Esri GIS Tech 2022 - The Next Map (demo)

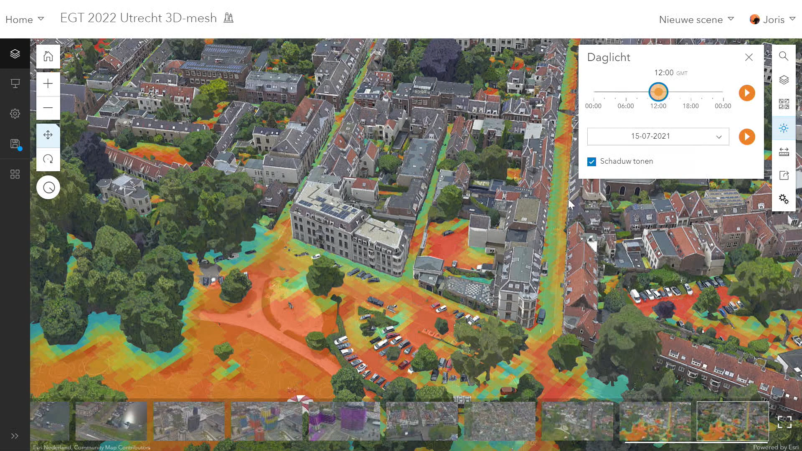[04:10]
Als ik dan de schaduw ook animeer, en let u dan vooral ook op deze straat, dan ziet u dat daar aan de linkerkant spraak is van schaduw. Een verkoelend effect. En aan de overkant van de straat is het roder, omdat daar meer zon staat. Dat effect zien we ook heel goed terug in het park natuurlijk, waar we duidelijk zien dat bomen voor verkoeling zorgen.